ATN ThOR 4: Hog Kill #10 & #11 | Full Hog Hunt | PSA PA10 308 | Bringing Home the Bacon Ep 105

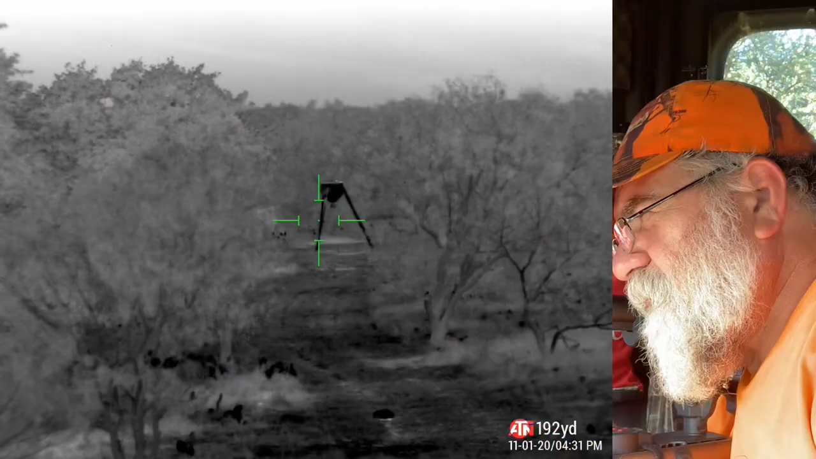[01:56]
it is so nice and clear
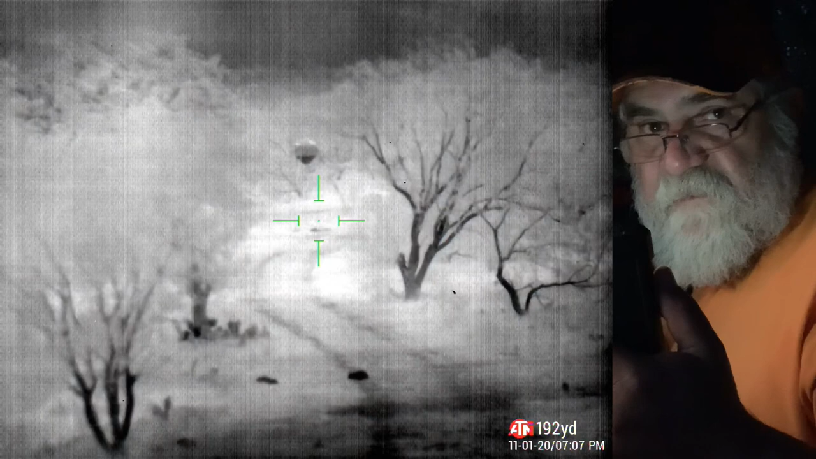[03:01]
anyway if something happens I will turn this all this equipment back on and uh if a hog comes out tonight well folks it's 6 26
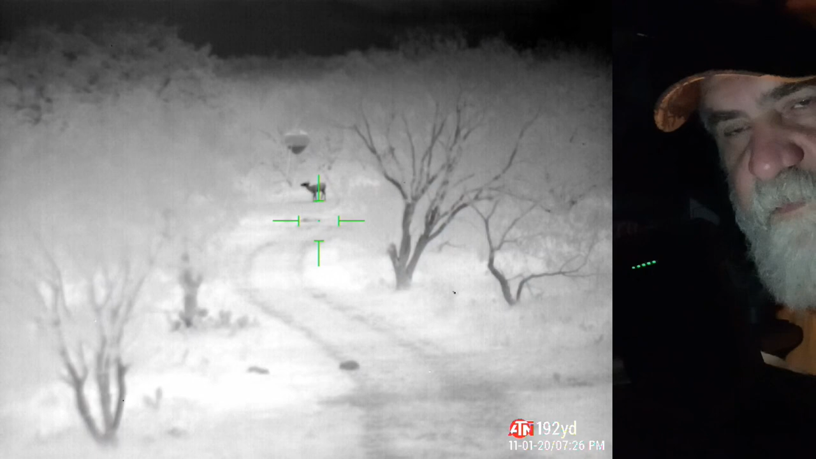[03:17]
got a doe at 200 yard feeder 6 6 6 15 was
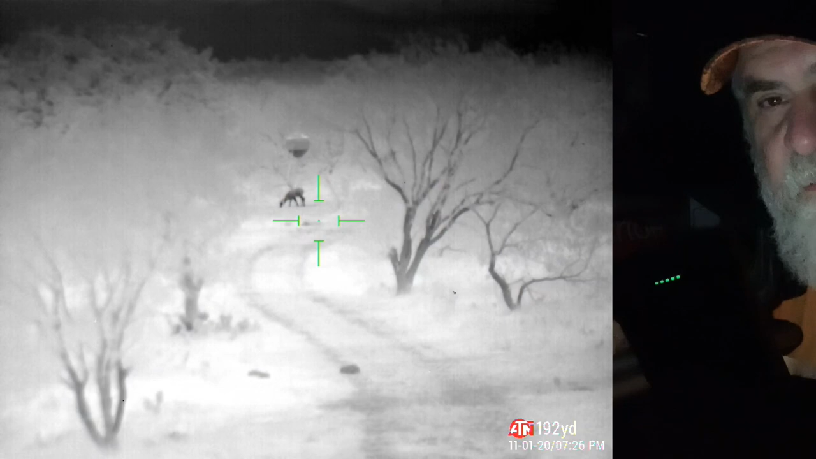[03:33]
the latest that I could harvest venison so it's not legal to shoot a deer especially with the 308 that's 200 yards and it's after hours but it's so cool to see some activity
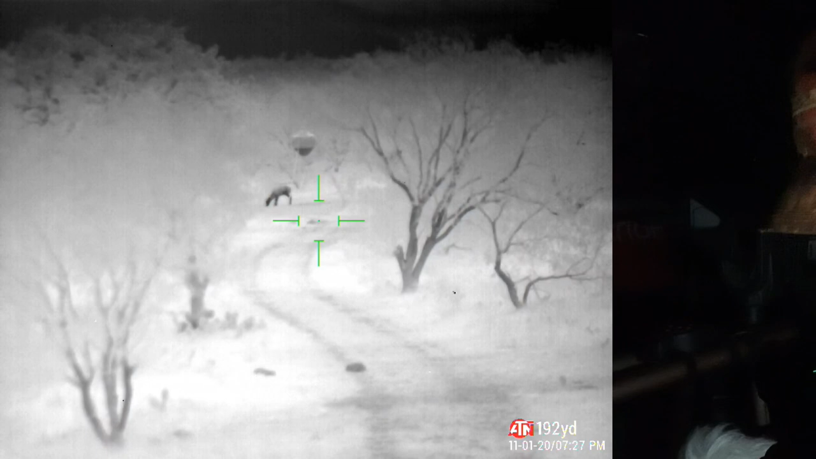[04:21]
hoping a hog will come out and play
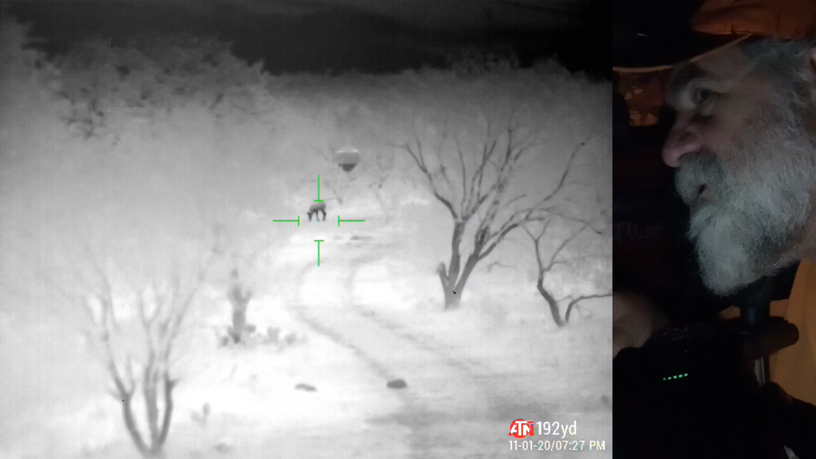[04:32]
I'm really liking this black heart it's so cool
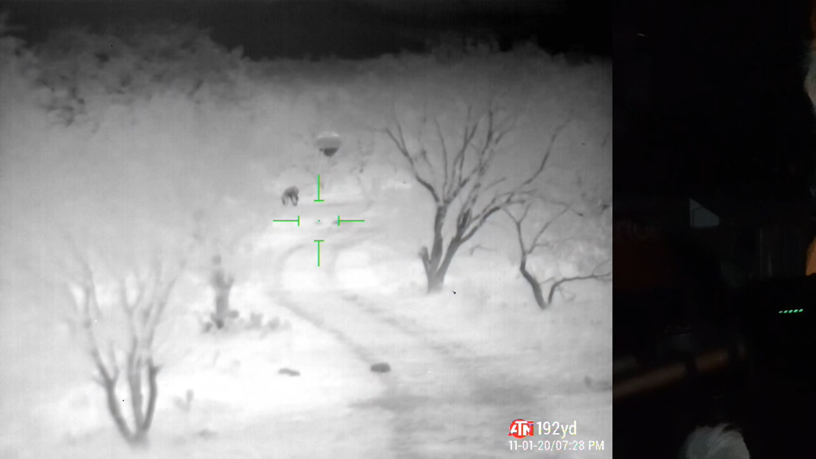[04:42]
okay well that's the update fingers crossed and maybe a hog will show up and I can show you what the PSA PA 10 can do at 200 yards and it's so cool
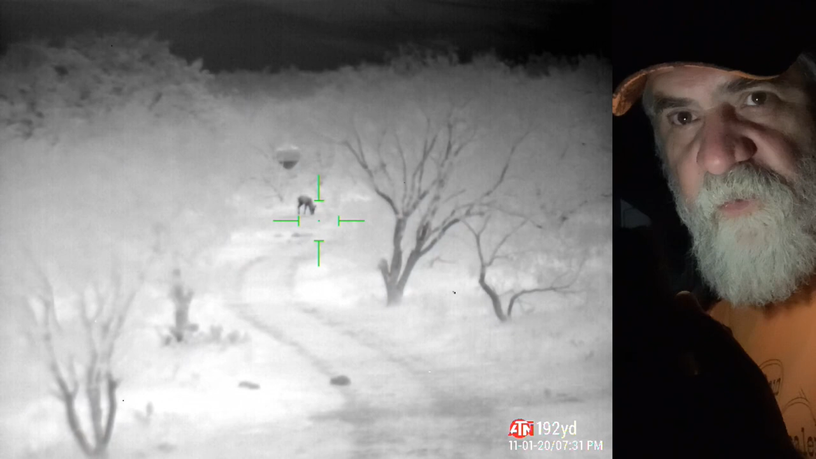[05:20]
I just wanted to show you I got I'm recording right now I got the my rifle on a tripod and I'm in a pan this
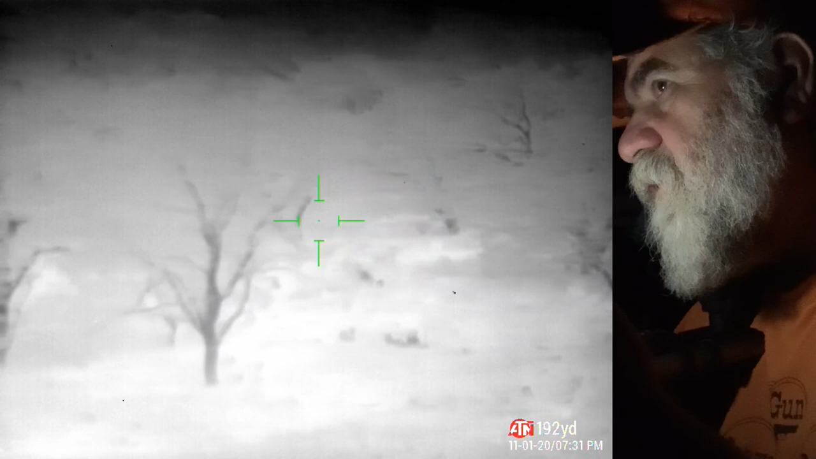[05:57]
the videos are so much better on having a nice tripod
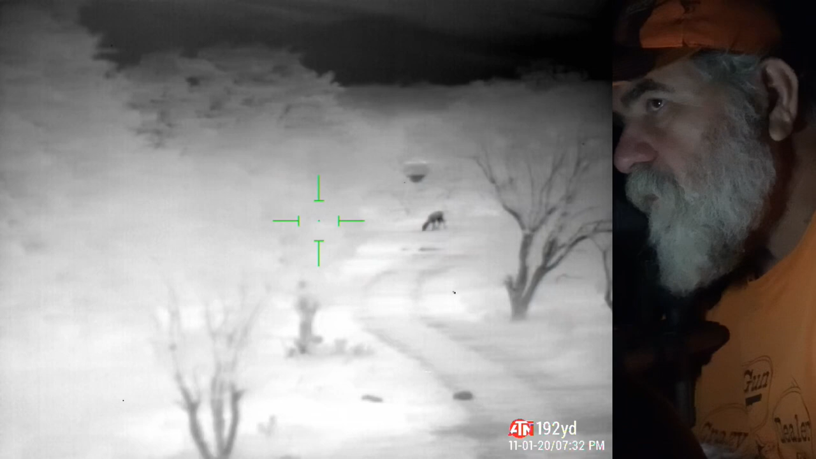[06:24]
yeah it would have been a hog right there but it's not a hog so I can't I can't take the shot the night is so quiet so peaceful that is so cool I was hoping a hog will come out tonight and play it'd be nice
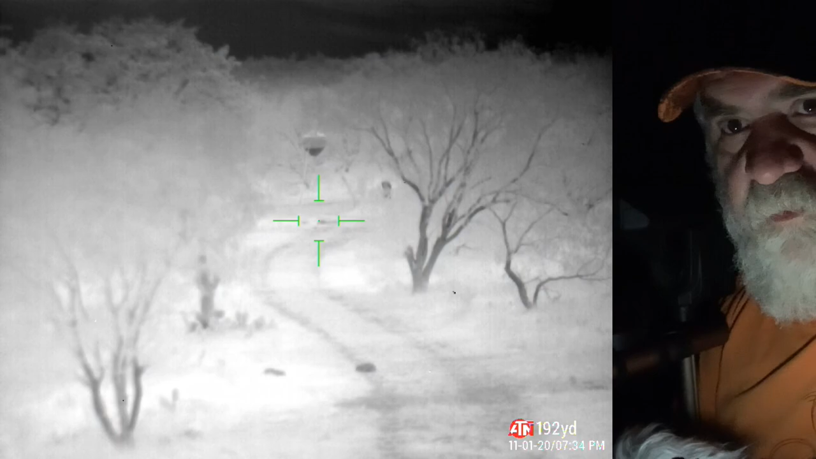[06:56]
all right check with you guys later just a hog
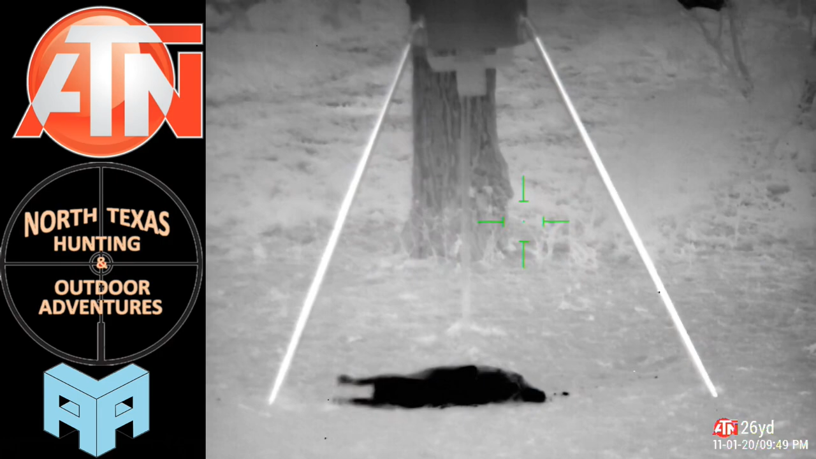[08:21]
I'm going up to, I got a feeling I got another one,
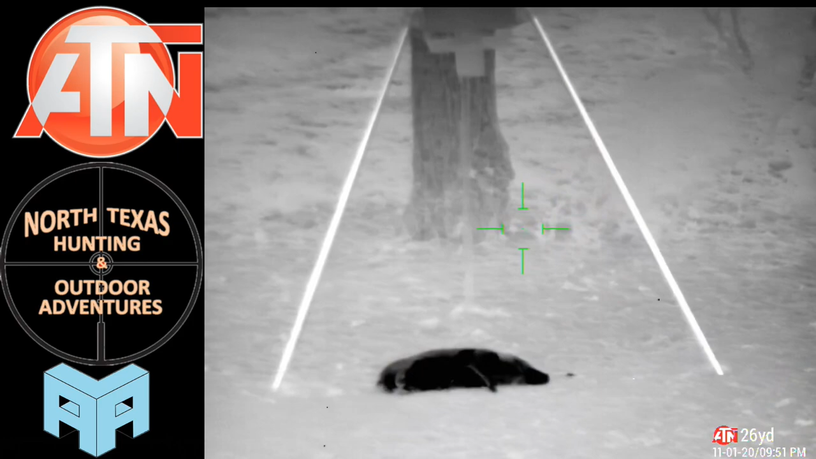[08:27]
let me scan over here,
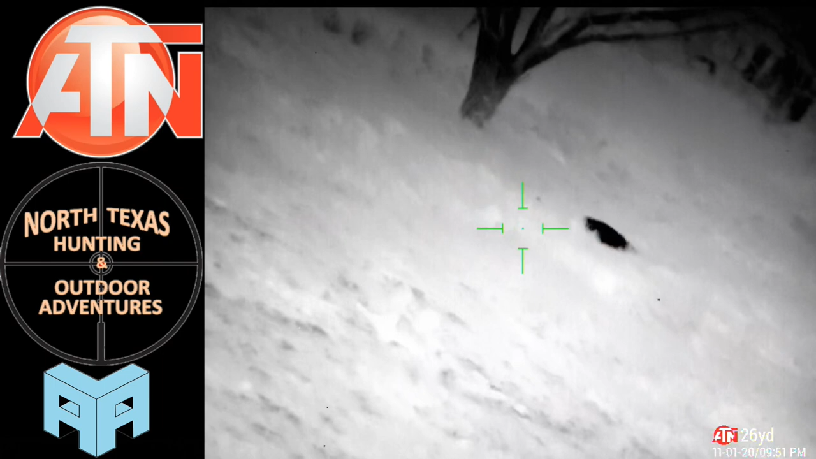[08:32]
oh I see another one right there, looks like I got a two, two hogs,